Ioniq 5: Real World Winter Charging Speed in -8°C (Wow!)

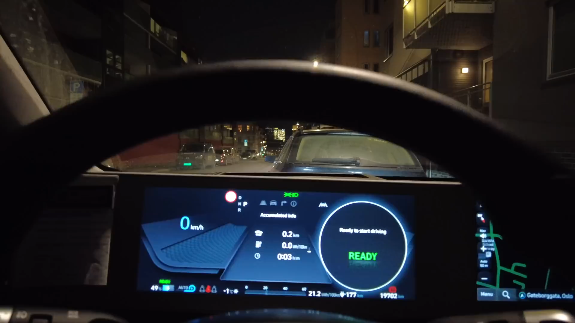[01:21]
So let's start the car and see what we have. So here the battery is at 49% so that's pretty good. I think when we are there we should have maybe 30 or so, we'll see.
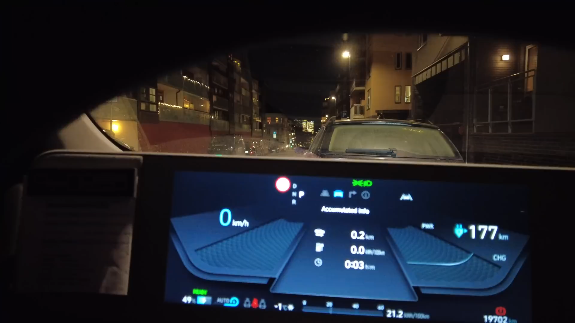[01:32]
The temperature here is actually not so cold, minus 1, the phone shows minus 7.
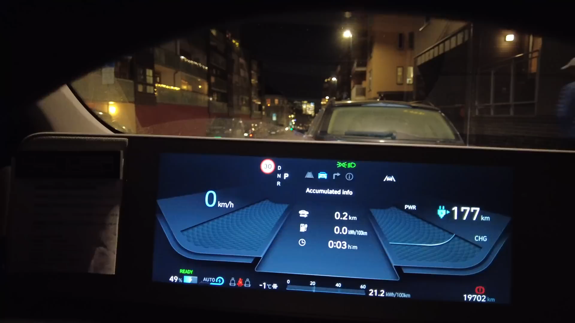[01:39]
So I think it has to do with the fact that there are some houses around here so
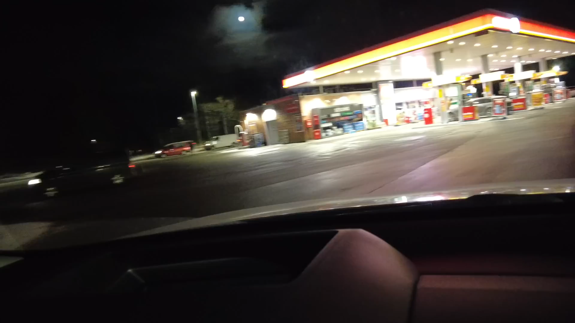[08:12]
Some pedestrians. Oh, and look here. There is a charging queue.
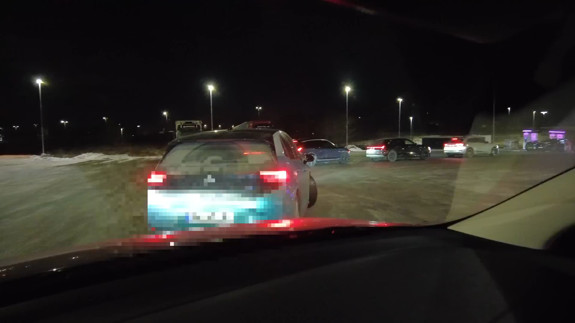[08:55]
This is actually one of the busiest chargers in Norway, and they have now, as far as I know, 12 charging sites for Ionity. And there are actually even some more from Circle K, as I can see. So, let's see how long this will take. The problem is, of course, when there are some slow charging cars. If there were only cars that could charge as fast as the Ioniq, of course, the wait wouldn't be so long. But let's see. There are one, two, three, four, five, six cars.
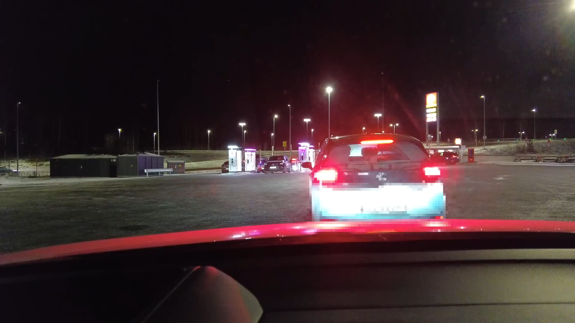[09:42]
There's actually a charger on the left that is free. So, I don't know why the guy in front of me doesn't take it. I could just go out and ask him. Hey, hey. Is there not one lady on the left side? I saw that the lady looks like this. Yeah. It looks like this. It looks like this. Yes, you can.